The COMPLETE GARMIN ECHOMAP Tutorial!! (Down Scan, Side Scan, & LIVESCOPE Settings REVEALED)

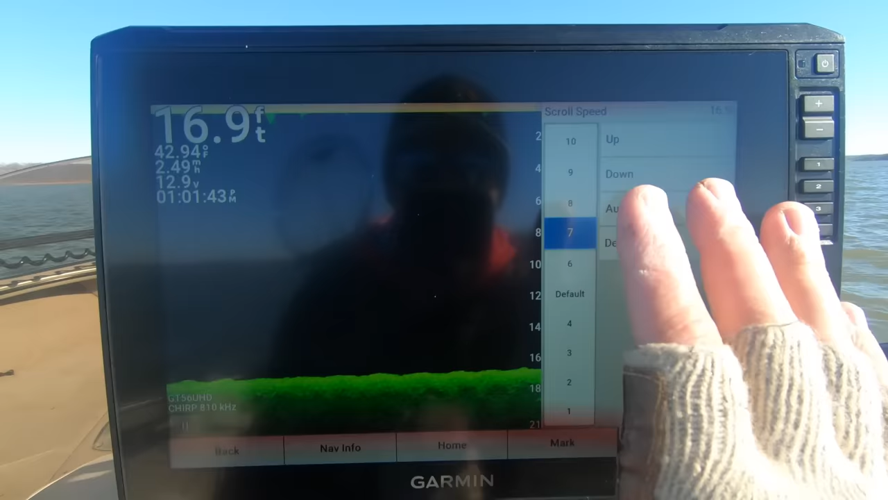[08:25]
On screen: depth 16.9 ft, water 42.94°F
you a good picture because whenever you're scanning you always want to be moving so if the fish are moving when you're stationary you will get a good picture
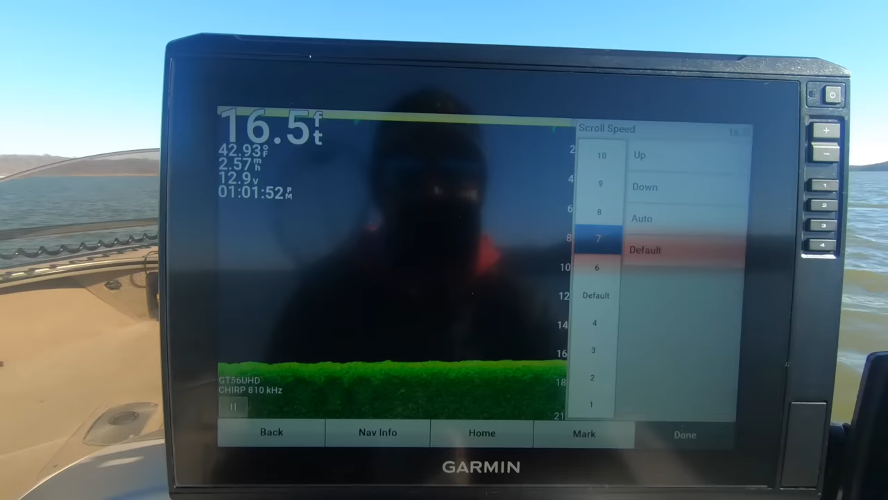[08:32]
On screen: depth 16.5 ft, water 42.93°F
but say you're sitting over a big brush pile and somebody in the back of the boat wants to be able to see their jig
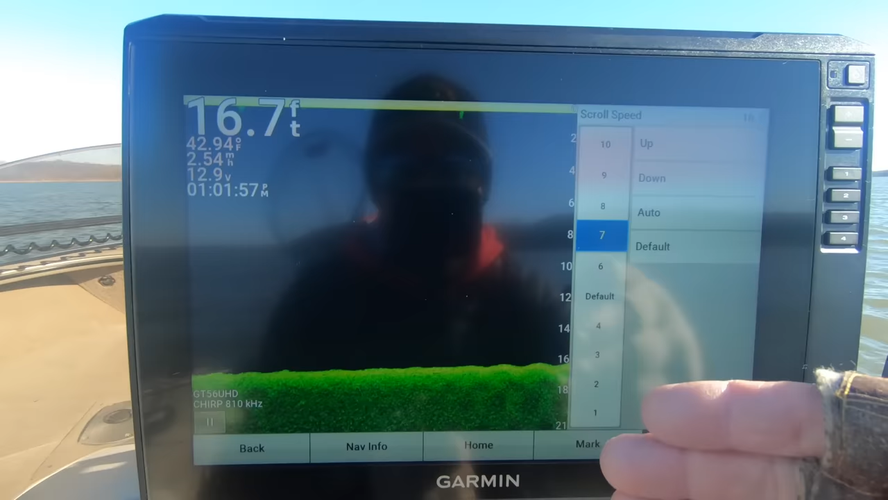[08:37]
On screen: depth 16.7 ft, water 42.94°F
dropping down they're not going to be able to see it because it's going too slow and you're sitting stationary
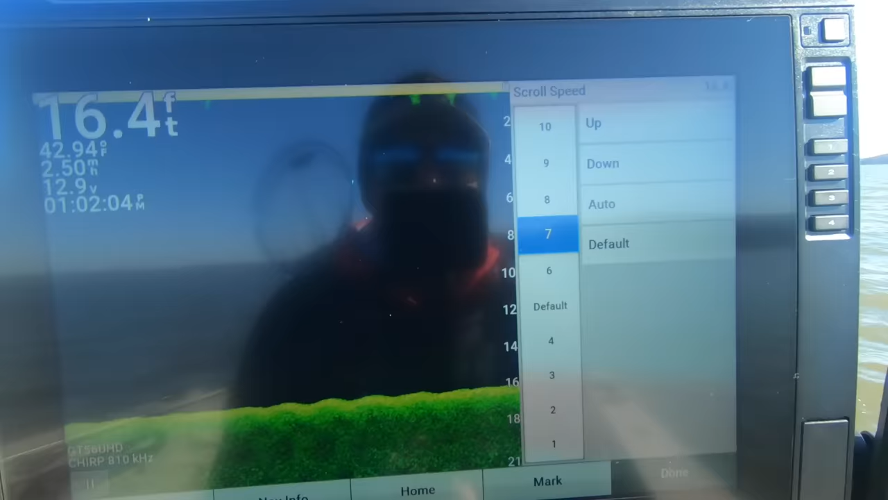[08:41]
On screen: depth 16.4 ft
so for me personally
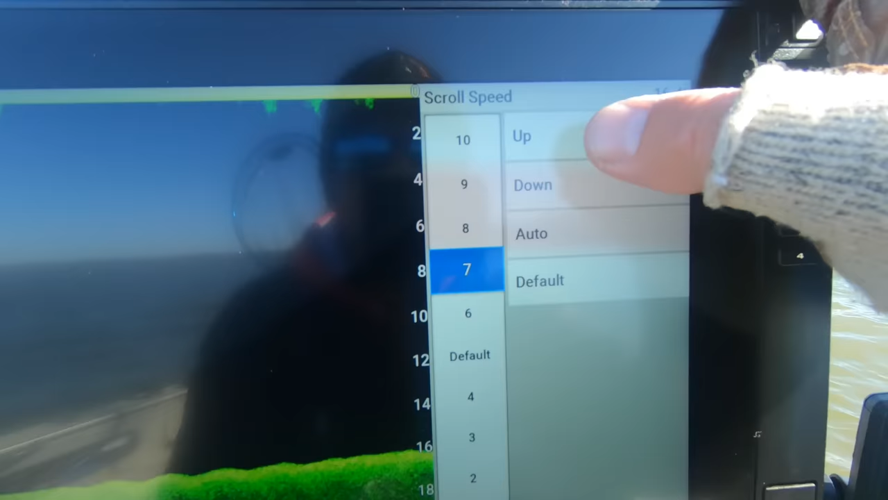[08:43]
i adjust the scroll speed right around seven or eight you're still going to get a great picture but
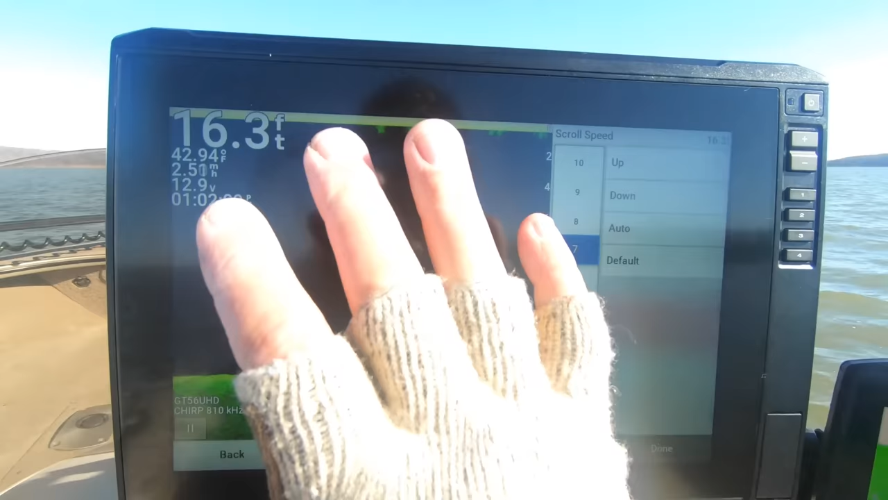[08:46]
On screen: depth 16.3 ft
it's going to be keeping up with the speed that you're going so then you're on screen control you've
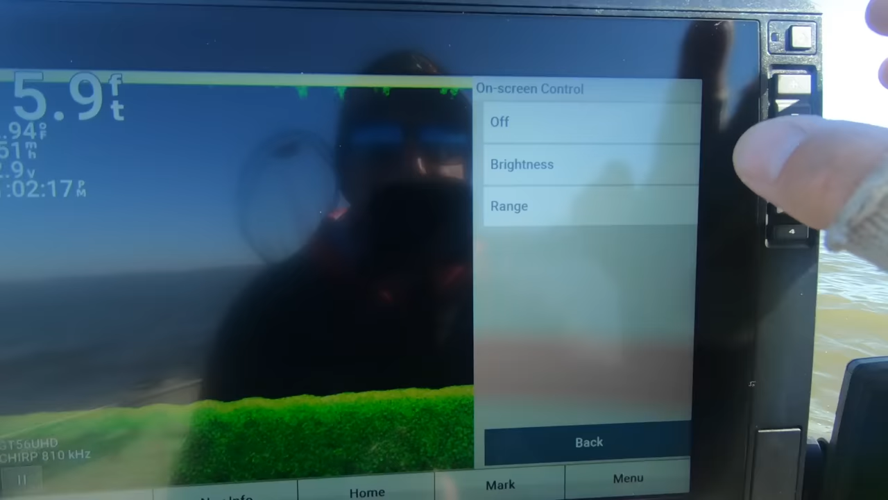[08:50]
got brightness and range i leave mine on range but i never really adjust it and then from there your color scheme
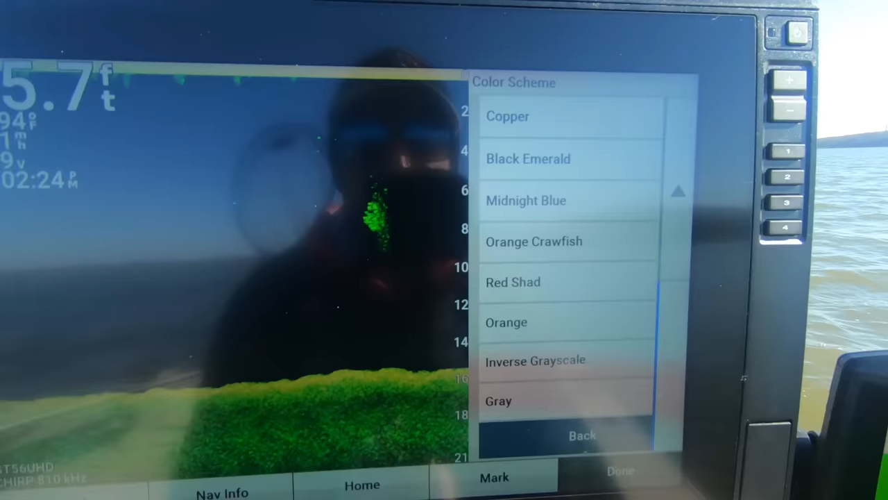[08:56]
so
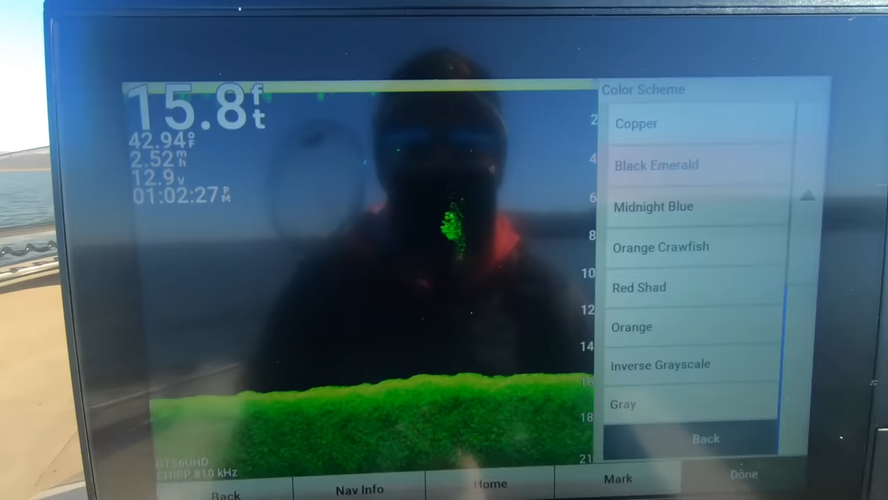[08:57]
On screen: depth 15.8 ft, water 42.94°F
this is another really good one to talk about personal preference because i've actually just been kind of playing around with these before
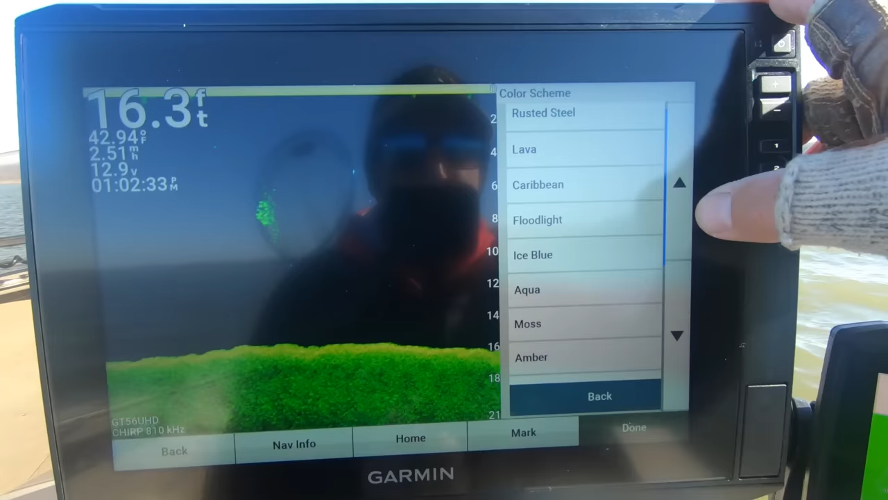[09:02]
On screen: depth 16.3 ft, water 42.94°F, speed 2.51 mph
i started filming the video but i'd say 90 of the time i leave my screen on orange crawfish it
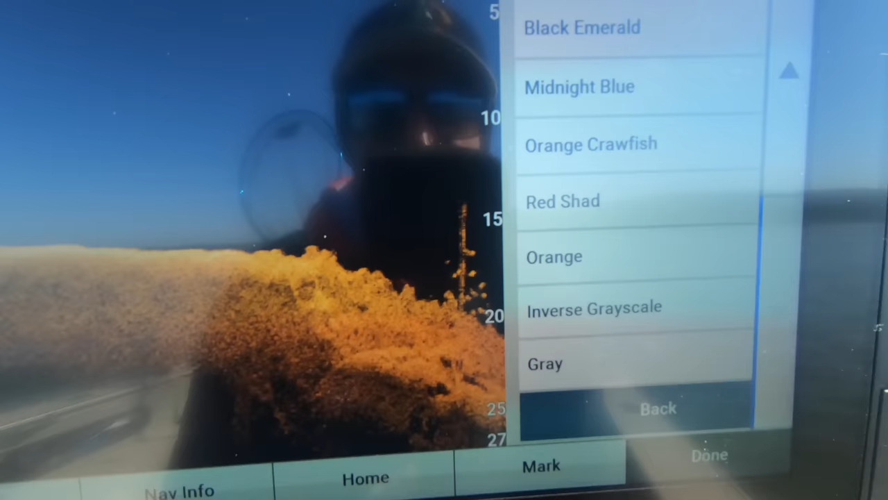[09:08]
shows me exactly what i need to see in really bright color so see you can hear we've got some crappies on that tree right
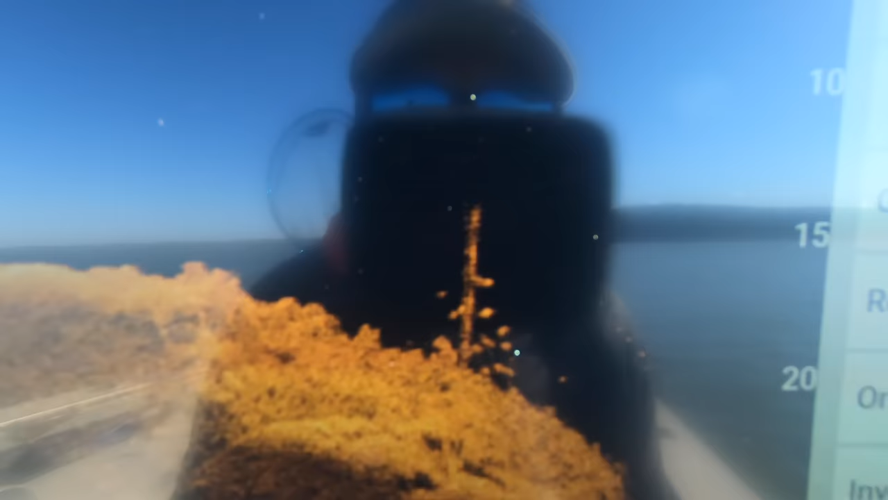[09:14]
there but then obviously if you switch the colors around say we go to midnight blue i really like that one for picking off
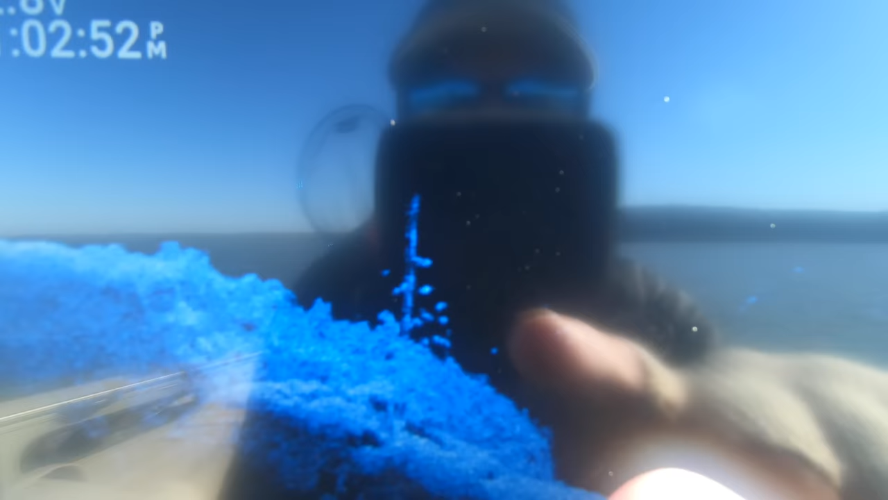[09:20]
crappies can still see it really well black emerald shows up really bright we're just going to leave it on that one but again color scheme is all personal preference i play with them a lot just depending on what i'm looking for but in the end it all just depends on what you want to see so
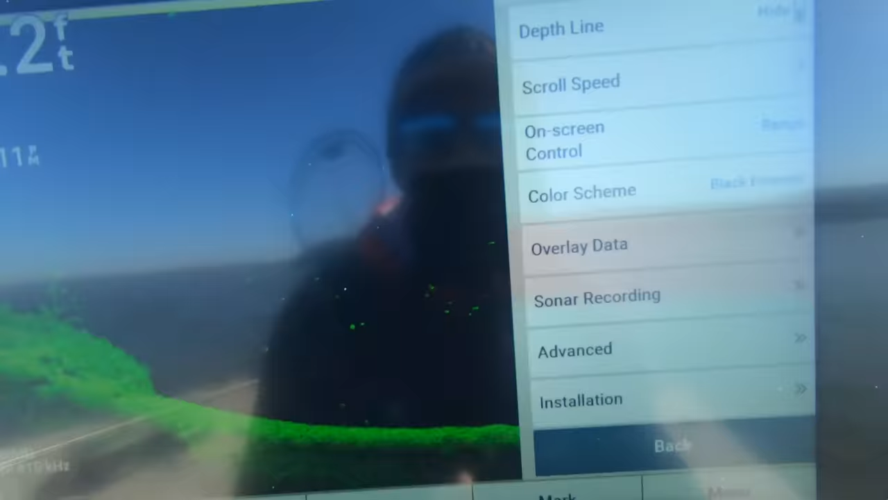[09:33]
then we'll go back here overlay data just shows you what's on the screen over in the corner right here we're not going to pay attention
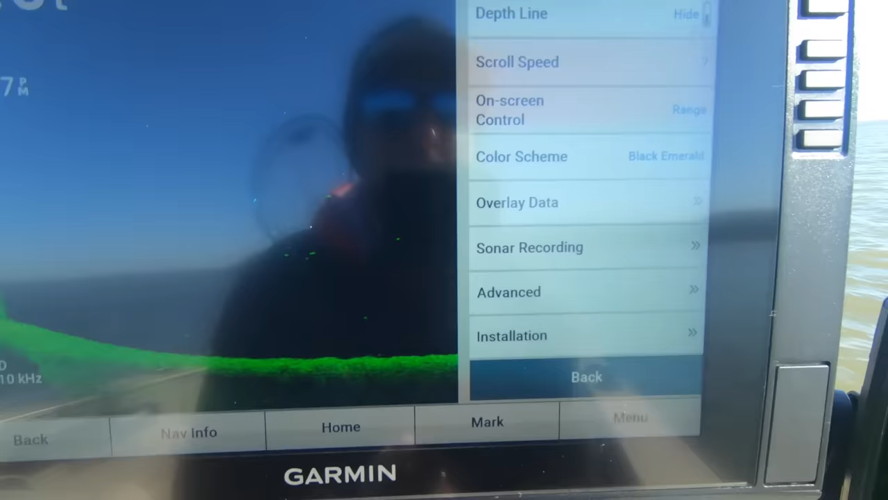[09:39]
to that right now sonar recording again don't need to pay attention to that advanced if you go to advanced